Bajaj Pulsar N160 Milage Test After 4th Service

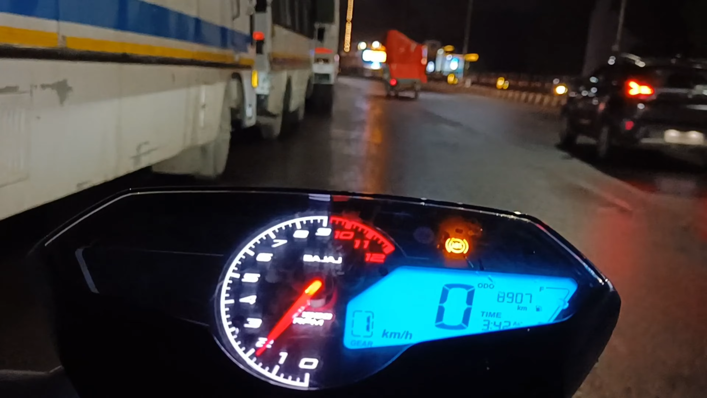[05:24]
अब आप देख सकते हैं आठ हदार नौसो साथ दीग है
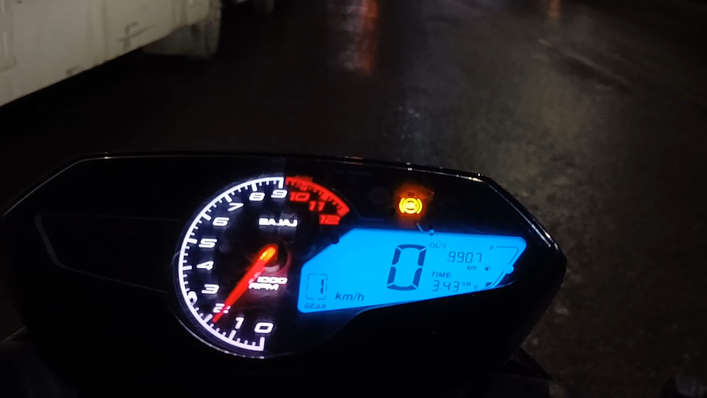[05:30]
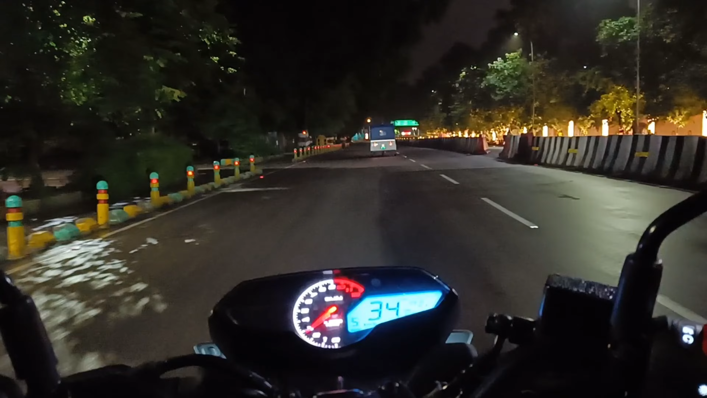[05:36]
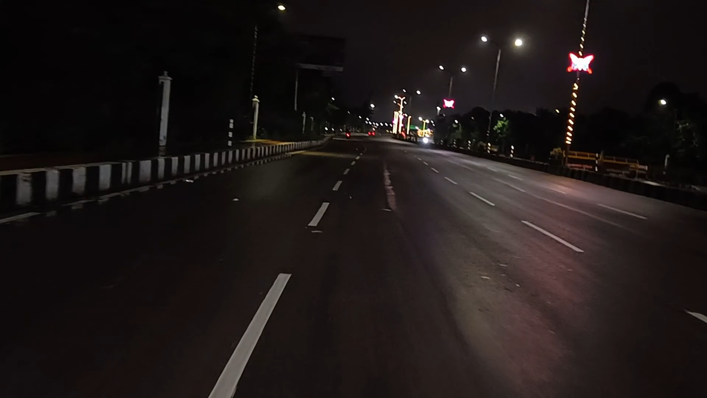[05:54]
तो भाई उसमें फाइनली पेटरोल खतम हो चुका है यार यह देख सकते हैं अब एकसेडेटर आगे नहीं भाग रही है और मीटर है इसका आठ हदार नौसो चौटेस किलो मीटर तो आठ हदार नौसो साथ पर हम लोग ने स्टार्ट करी थी बाइक
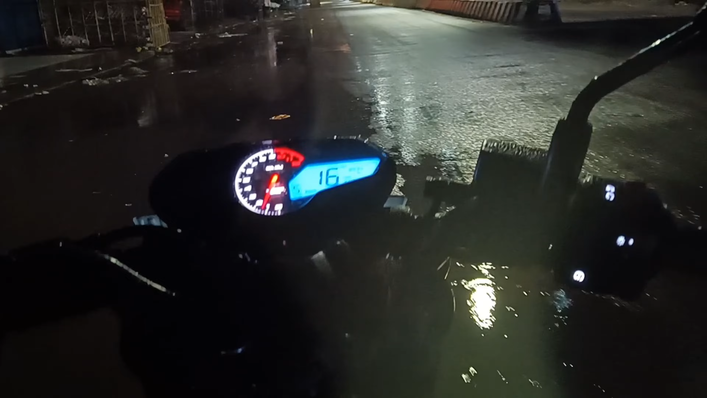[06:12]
और अम एक बार स्टार्� दिखा देता हूँ तो यह देख सकते हैं अब जो है बाइक स्टार्ड भी नहीं हो रही है